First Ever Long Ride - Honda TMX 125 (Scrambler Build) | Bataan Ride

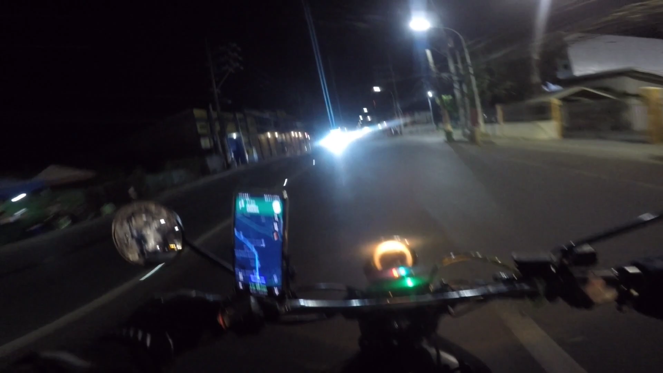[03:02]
Medyo, di na natin pinakita dito sa video yung nangyari, pero nasiraan tayo. So, i-flash ko na lang sa screen yung tumulong sa atin, si Sir. Alam mo, di ko natanong yung pangalan niya, pero sobrang bait niya.
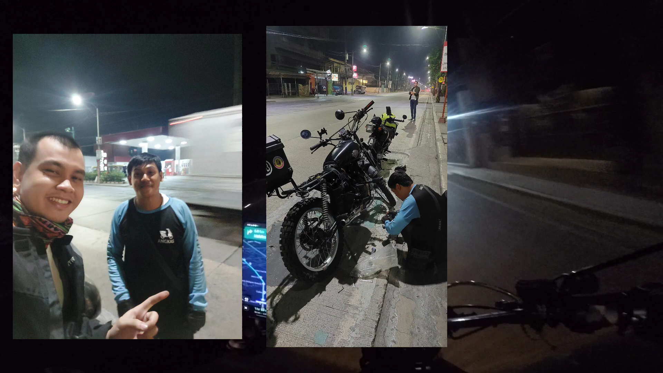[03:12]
So, Angkas rider siya. And pareho kami ng motor, TMX 125. It's just that itong brat look na scrambler lang tong tong motor natin sa kanya nakastock.
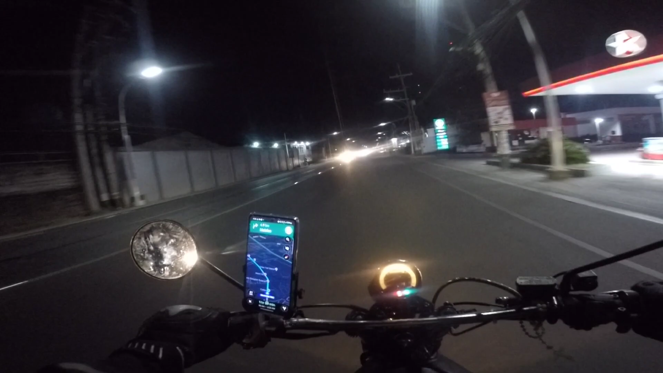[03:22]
Kasi bawal sa Angkas yung naka-modified eh. Pero anyways, tinulungan niya ako kasi ayaw mag-create. May spark naman yung motor. Kaso yung tawag dito, yung part na yun, yung parang adapter sa spark plug para mag-spark. Yun ang ayaw. Kaya nirekta na ni Sir. So, may bago na naman tayo natutunan, no? Ganun lang pala yun. Medyo dami.
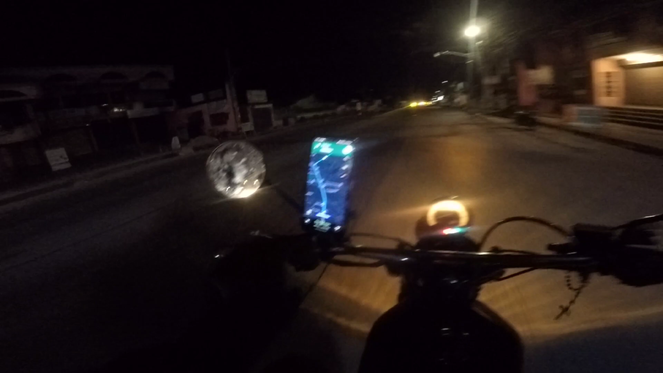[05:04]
outlet yun, yung parang adapter sa loob na yun, na sinauupod daw yun. Yun yung nagkakreate kasi ng spark daw. Mukhang yung akin ipalitin ha. Kaya pag uwi na lang ng Bataan, tsaka ako lang papapalitan.
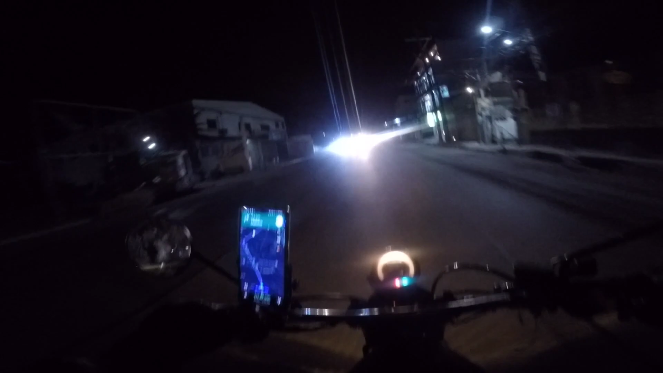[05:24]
Tapos tinanggal ko muna yung mahiwagang aux light natin. Kaya medyo madilim. Relay tayo sa headlight mismo. Mahina tong headlight na ito. But at least we're moving. Yun nga, thank God. Sabi nga, kapag may pangangailangan ka,